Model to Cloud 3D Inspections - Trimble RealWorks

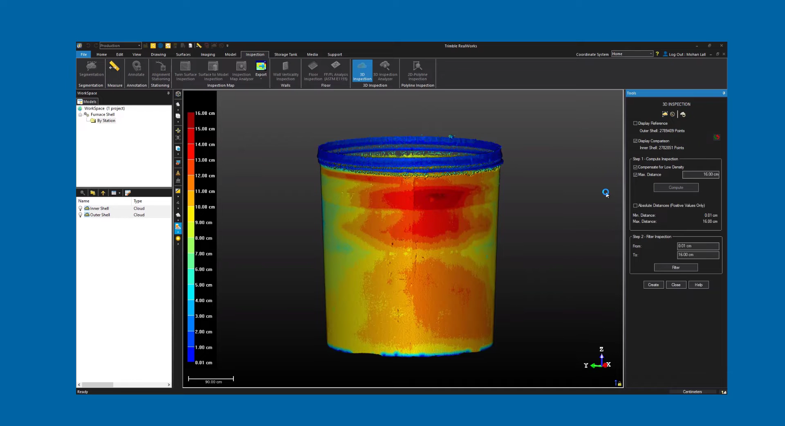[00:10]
If you haven't already watched our cloud-to-cloud inspection tutorial, be sure to check it out first, as we give a more in-depth tour of the 3D Inspections tool available in RealWorks.
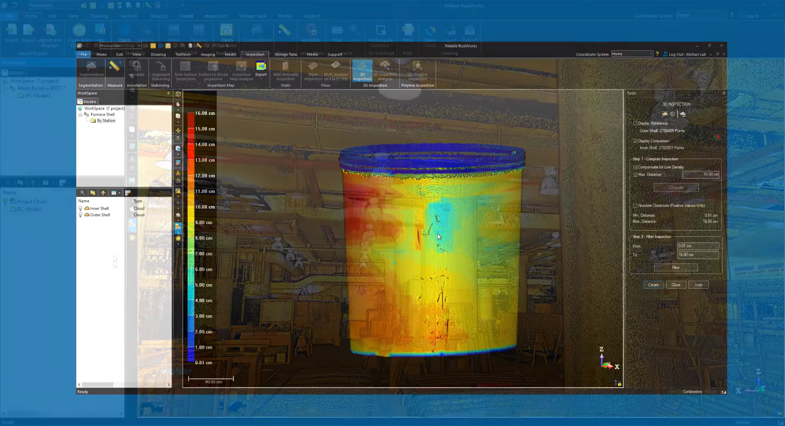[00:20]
I have a folder containing all my IFC elements, and we can go ahead and toggle that on.
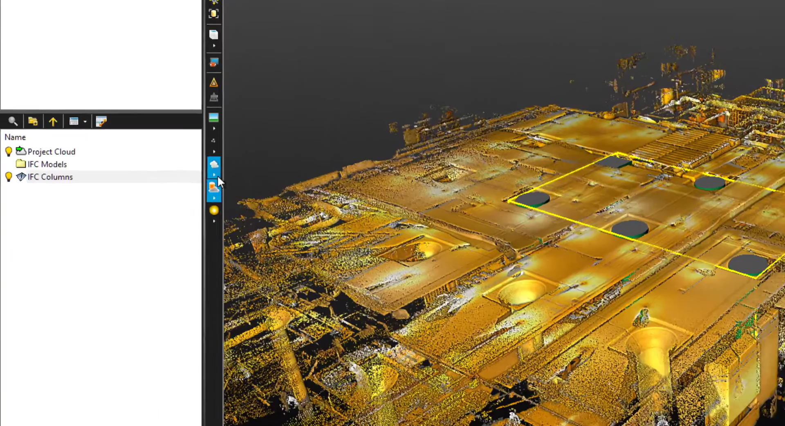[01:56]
Now that we have our models, we can open up the 3D Inspections tool.
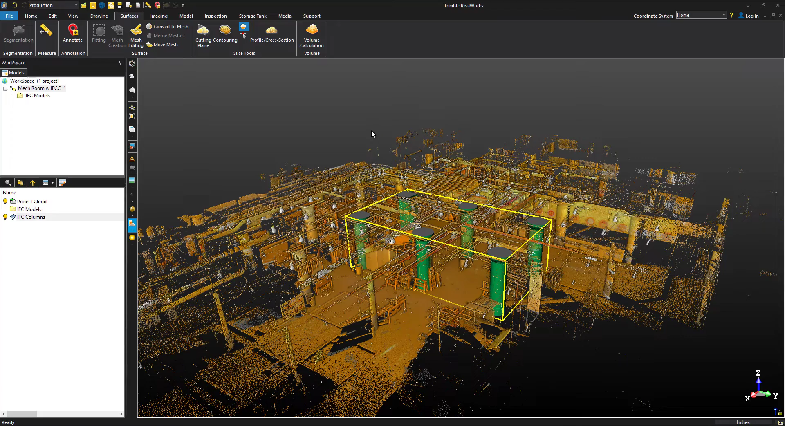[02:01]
Select both the IFC layer and the cloud,
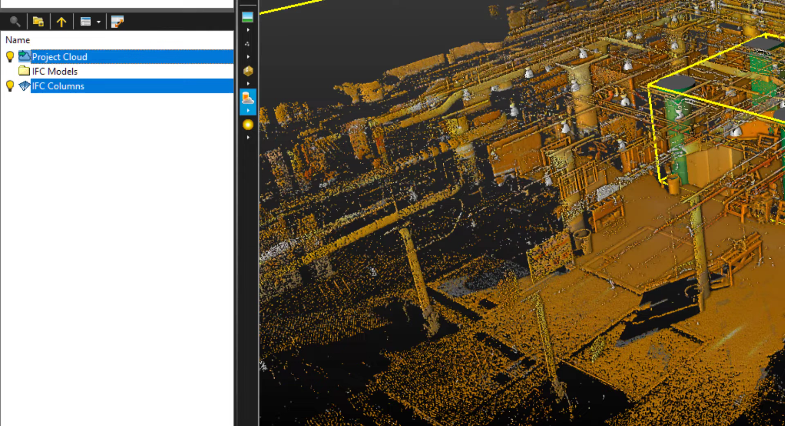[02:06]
then head to the Inspections tab and open the tool.
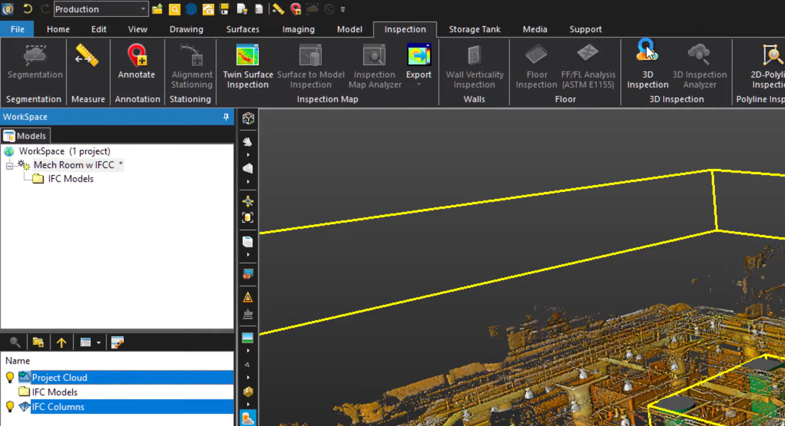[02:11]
We can see our reference is highlighted in red, and our comparison in green. Again, for an in-depth discussion on the tool itself, check out our cloud-to-cloud inspection tutorial.
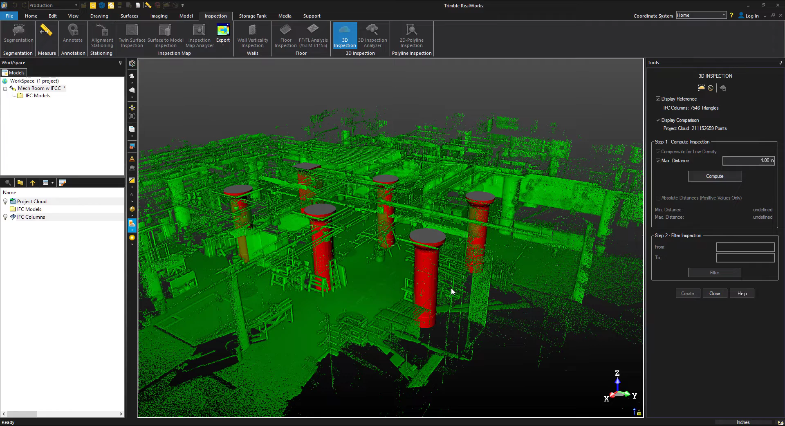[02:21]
Let's clean up the cloud and isolate the area that we're working with.
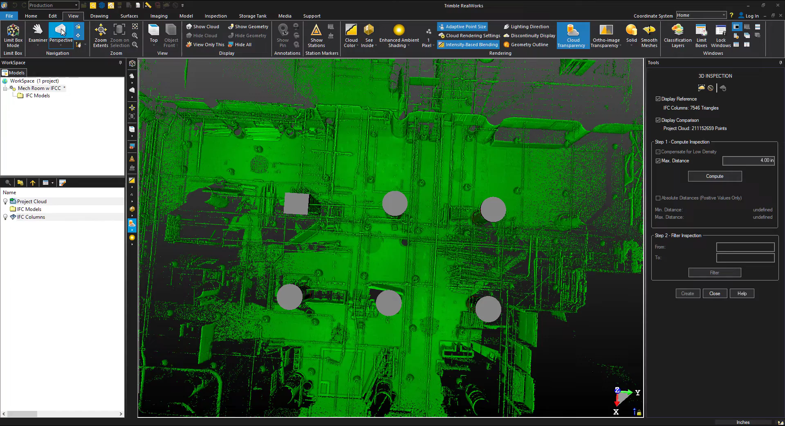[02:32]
This will eliminate unnecessary points and help free up your system resources. Open the Segmentation tool and switch on the 3D objects.
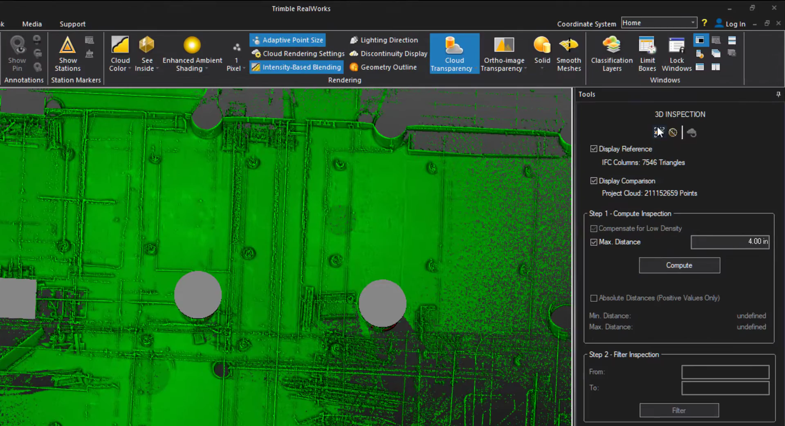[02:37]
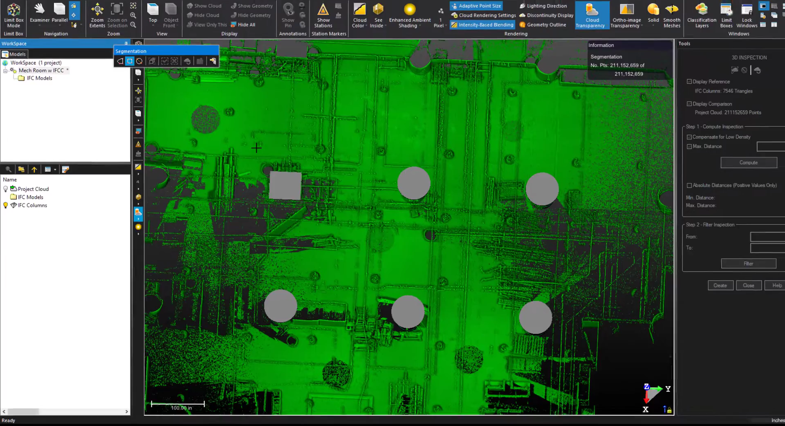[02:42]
We'll draw a box around the area that we want to keep and choose Keep In.
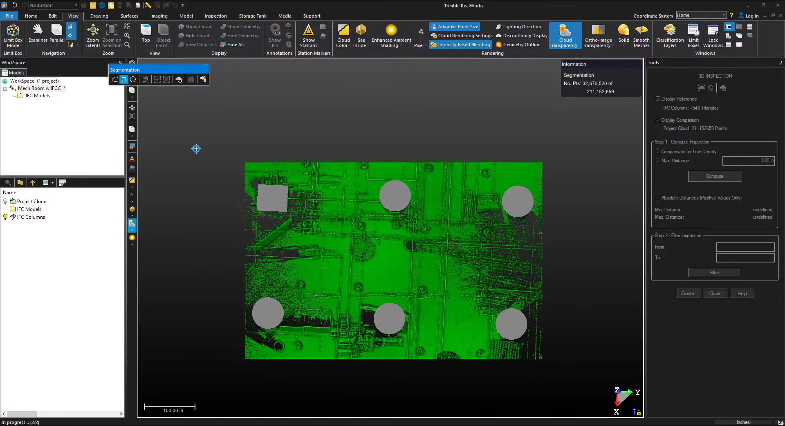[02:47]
Now we can see that highlighted in green. We're also going to downsample our cloud.
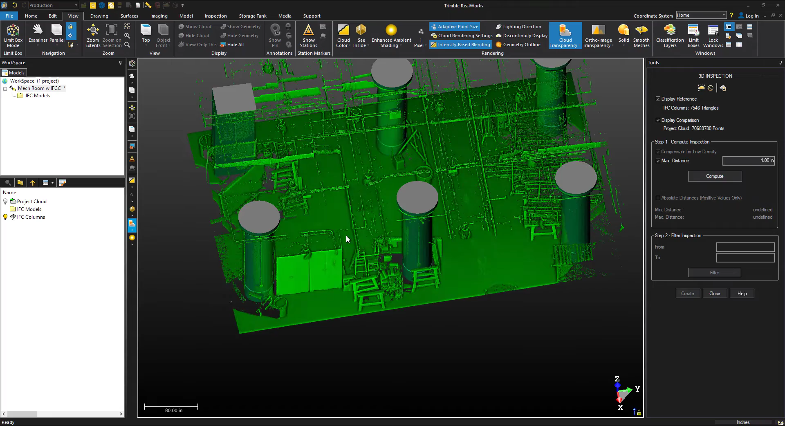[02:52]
Choose the Sampling tool. For this, we will use Spatial Sampling.
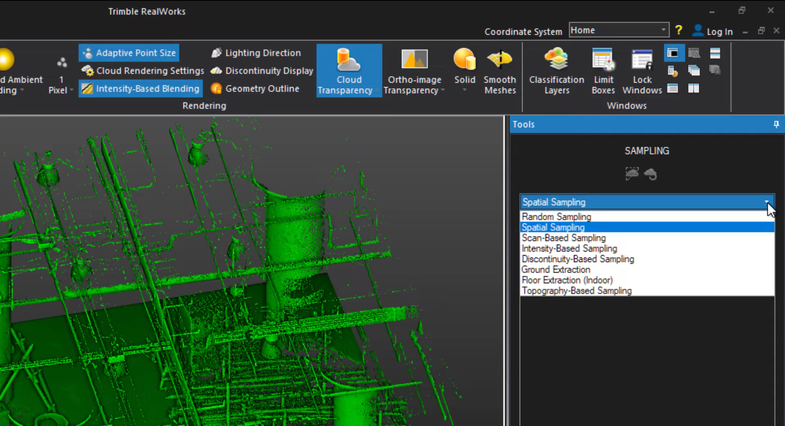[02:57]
A distance of half an inch will work for us.
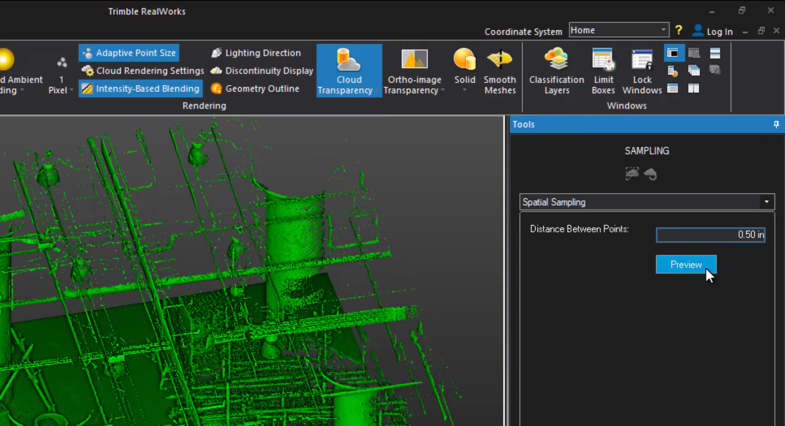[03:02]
For 3D Inspections, it is not necessary to retain the full cloud density. We can get a great inspection with a less dense cloud, and that will also free up a lot of system resources, allowing the tool to run faster.
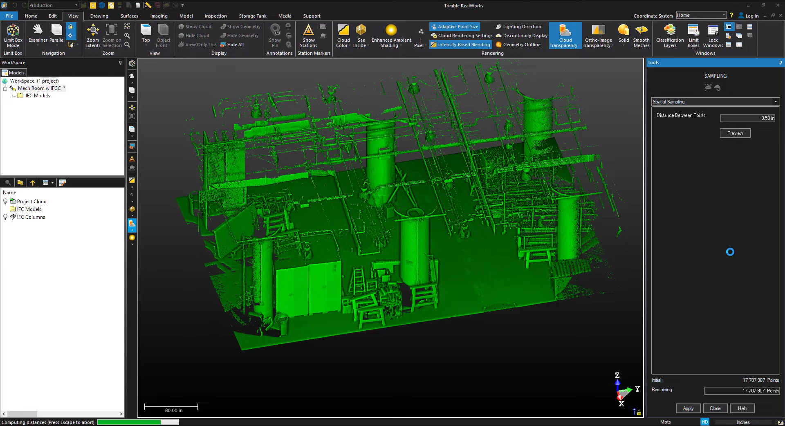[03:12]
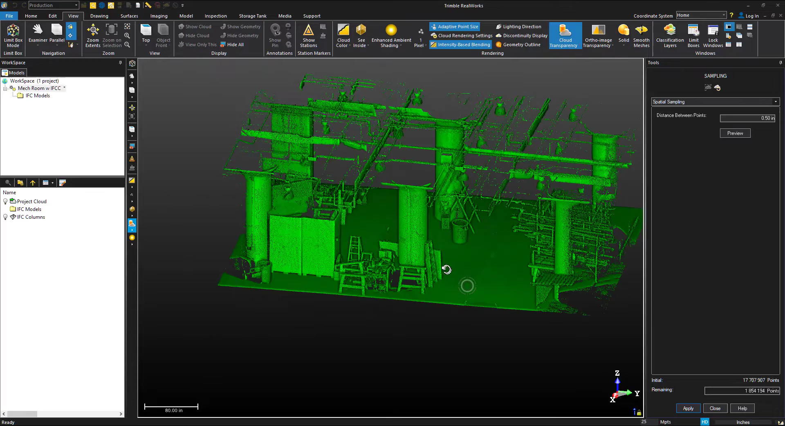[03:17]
That's decreased our cloud from over 17 million points to about a million.
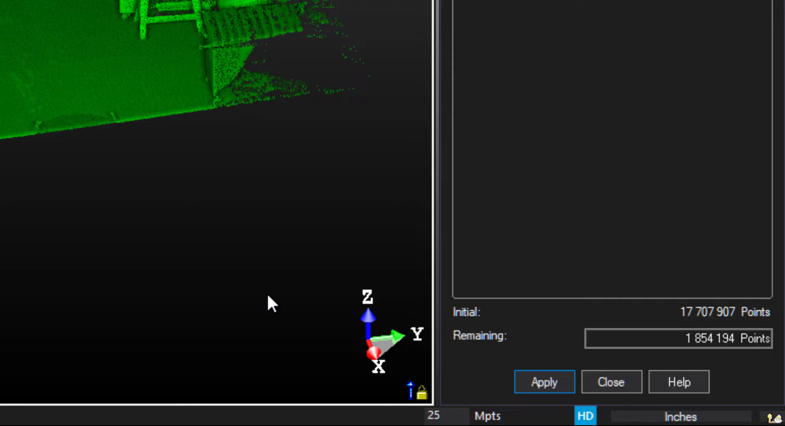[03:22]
We'll set our max distance to 4 inches and hit Compute.
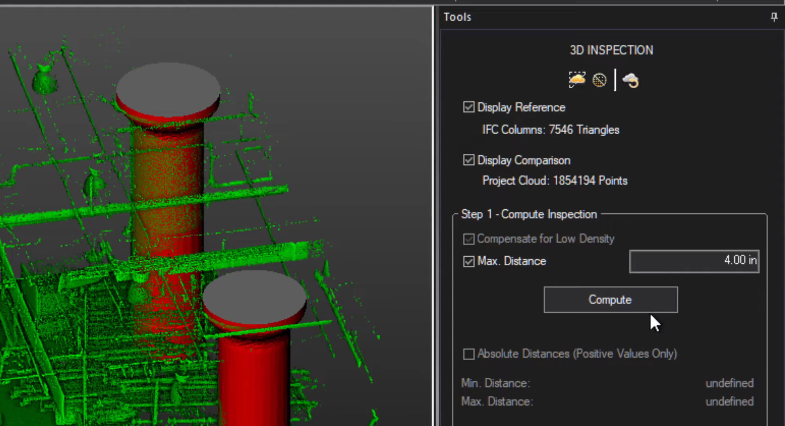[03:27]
Again, for a detailed explanation of all these options, check out our cloud-to-cloud comparison tutorial.
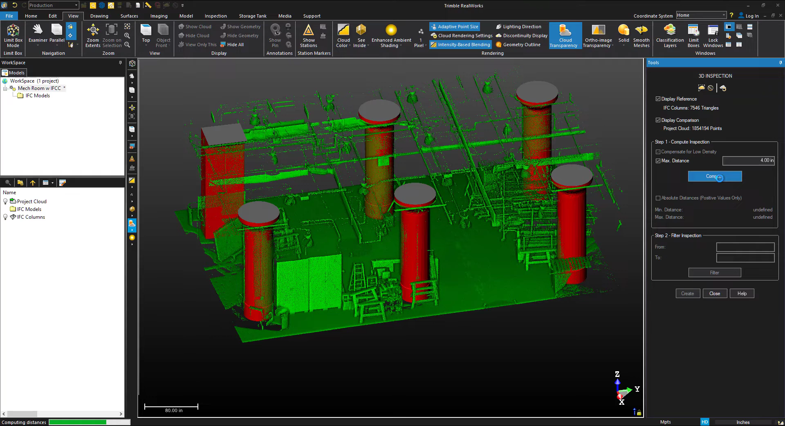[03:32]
RealWorks has generated the comparison between the two surfaces.
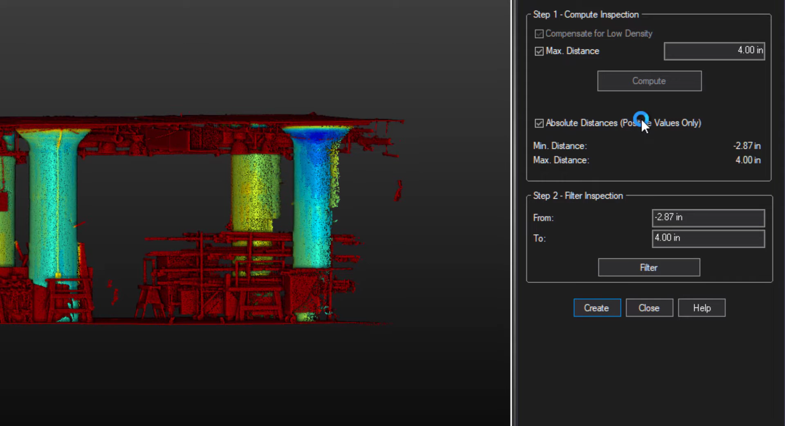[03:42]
Let's go ahead and select Absolute Distances, which will change our scale to start from 0. We can see a color map has been generated on the cloud, along with a legend for the distances. Let's switch on our 3D layer. We'll highlight over an area, then hold down the N key to get a magnified view of the comparison.
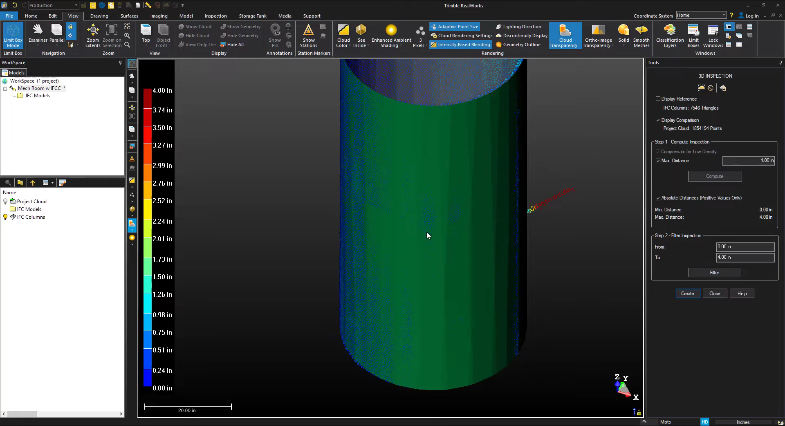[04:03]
Another nifty tool is the filtering options.
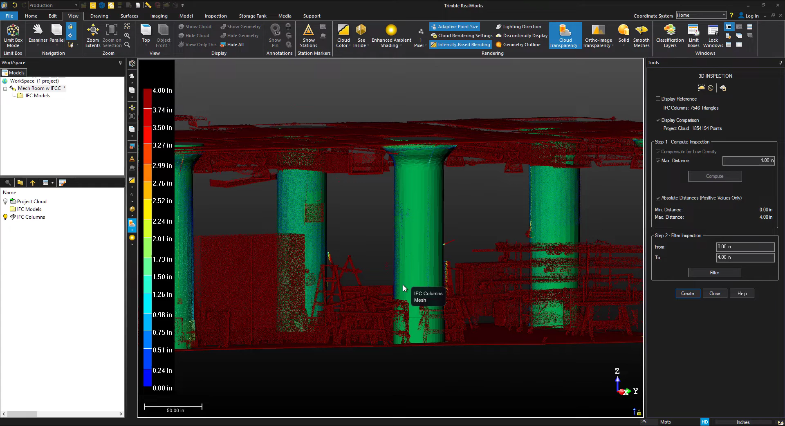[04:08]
Since we have all this extra information,